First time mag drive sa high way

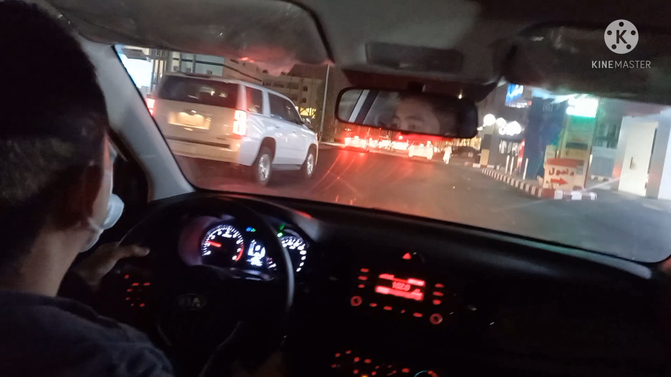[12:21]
susundin na namin ang aming kasama sa True Dante Marzo.
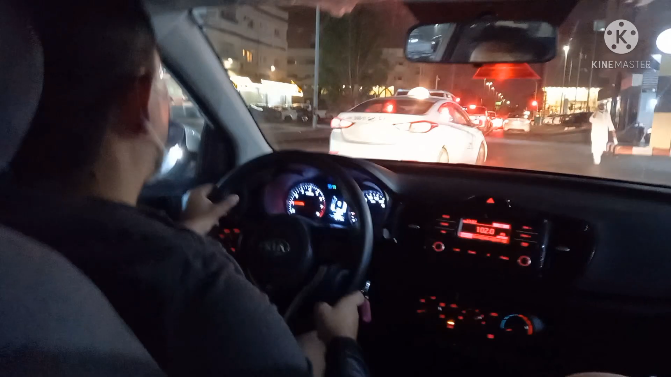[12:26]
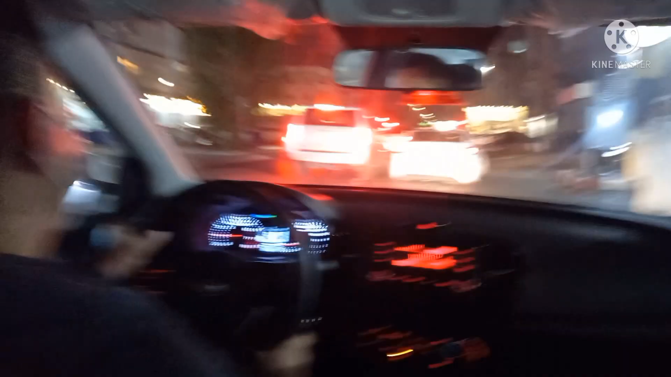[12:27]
Ayan, napakahusay po. Napakahusay po ni Dante Marzo.
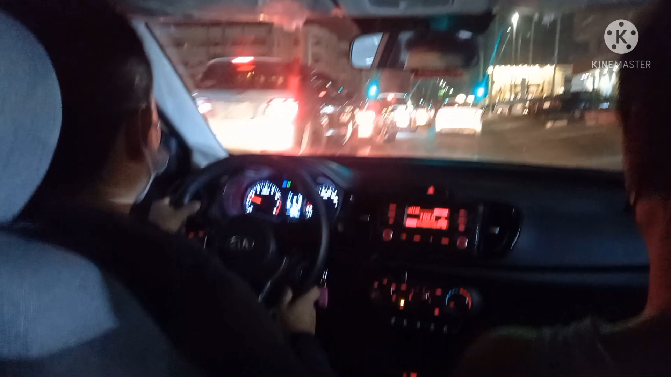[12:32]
Ah, Mangyan Vlogs para Mangyan. Ayan, sa mga gitong pagkakataon po mga kawayan, para lang ho sa mga ano, ayan, naka-blue, naka-green na po siya. Ayan, dahan-dahan lang po yung liko niya sa kanan.
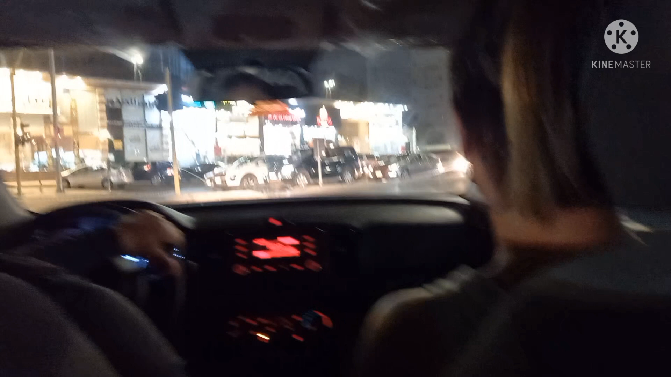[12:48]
Ayan, sa mga hindi pa marunong mag-drive po dyan. Ayan, marami po kayong matutunan sa akin.